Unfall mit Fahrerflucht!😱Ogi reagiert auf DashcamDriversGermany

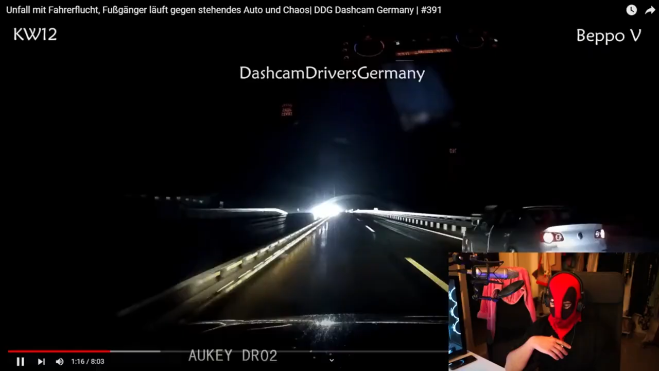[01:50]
Wir finden uns hier mit Beppo V in der Autobahnbaustelle und er fährt seit längerem ungefähr gleich schnell wie sein Nebenmann. Da hier jetzt gleich ein Schild mit Überholverbot hängt, weiß ich nicht, ob vielleicht vorher auch schon Überholverbot und Versetzfahren galt. Jedenfalls sagt der Einsender rückblickend, dass er seinen drängelnden Hintermann hier aber einfach besser hätte vorbeilassen sollen.
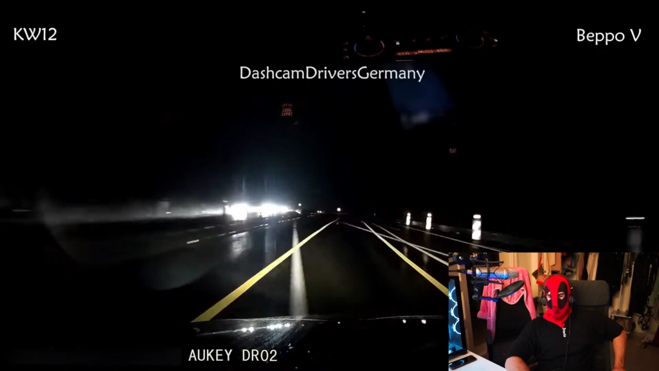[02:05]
Nun, ihr fragt euch, welcher Hintermann? Junge, Alter, wie knapp ist das denn? Hintermann? Er hier. Was macht er denn da? Muss man dazu noch was sagen?
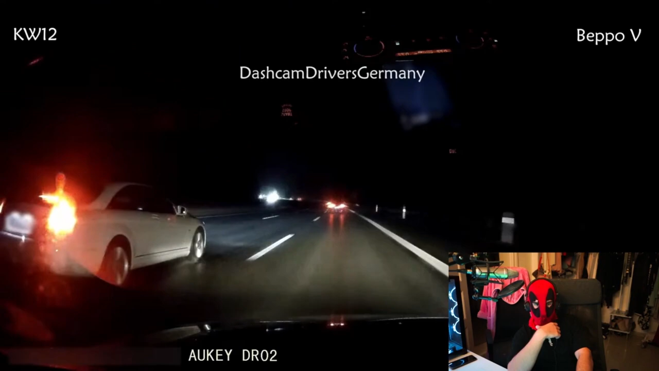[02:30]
Abdrängen und Bremsen, dafür ist dann plötzlich immer Zeit. Dass man es ja eigentlich eilig hatte, ist dann plötzlich nämlich völlig egal. Jetzt fährt er neben unserem Einsender her, damit unser Einsender nicht mehr die Spur wechseln kann.
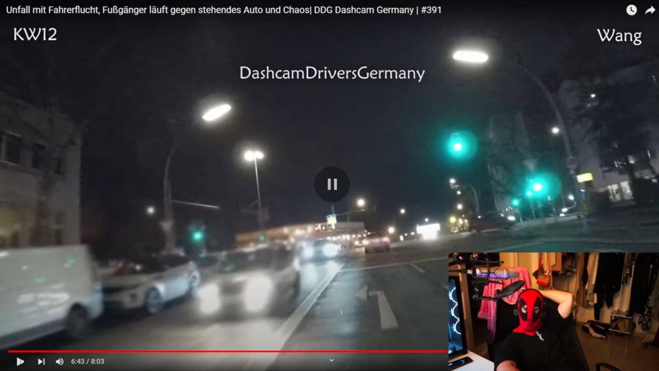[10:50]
Das ist Berlin, ja. Hier Beuselstraße an die Berliner. Hier links ist Beuselstraße und hier fährt man Richtung Tiergartentunnel. Gegenverkehr. Boah, es hat geknallt. Verkehr. Ich glaube, hier knallt's, Chat. Ja, hier. Bam. Der Renault-Trafik da hat für den Radfahrer angehalten und der Golffahrer ist ihm einfach eiskalt hinten reingefahren. Ja, da hat's geknallt.
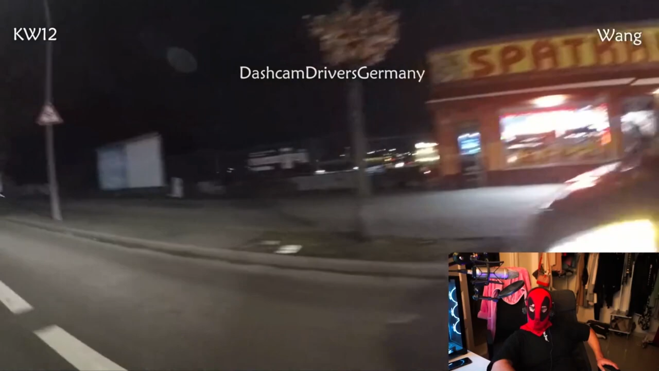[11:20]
Ein seiner Wang hat hier noch angehalten und sich als Zeuge angeboten. Er hatte von denen ab. Es ist ein Motorvlogger, Wang.